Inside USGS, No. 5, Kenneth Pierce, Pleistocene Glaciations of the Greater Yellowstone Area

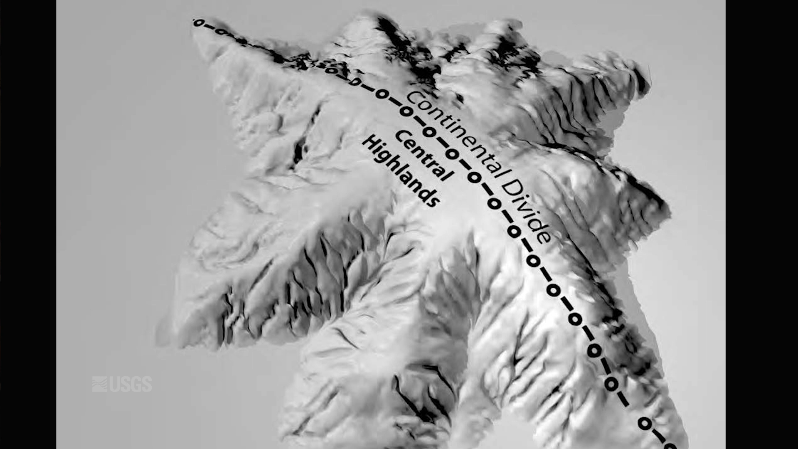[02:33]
The buildup reached about 11,000 feet,
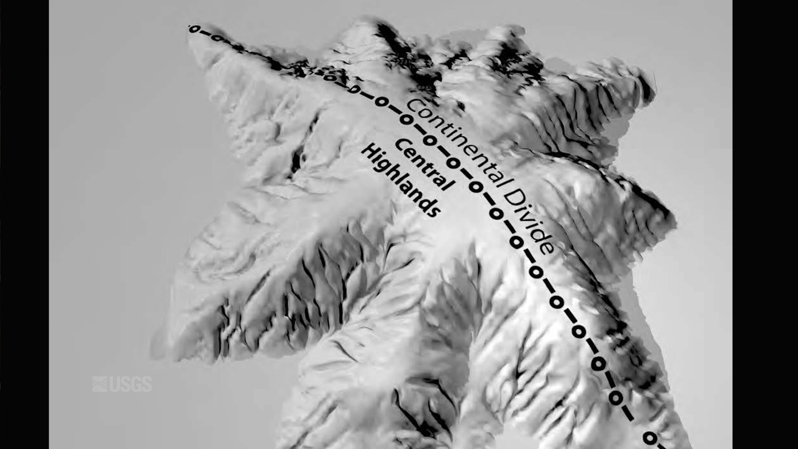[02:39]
which made Yellowstone one of the highest places in the whole region.
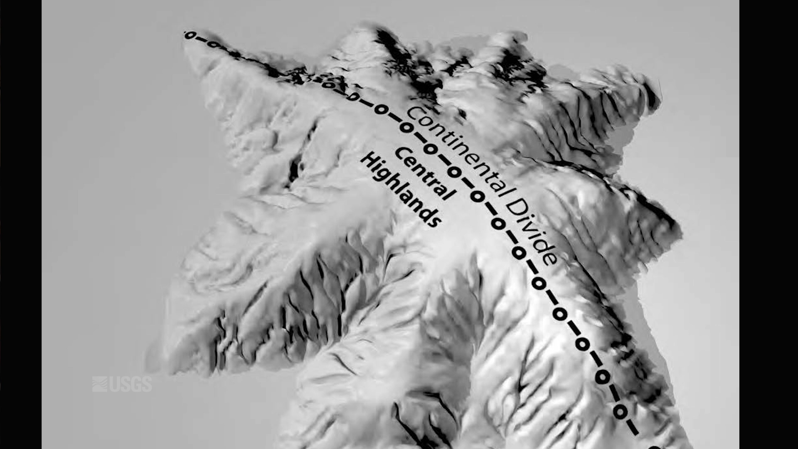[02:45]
And that led to the extensive glaciation.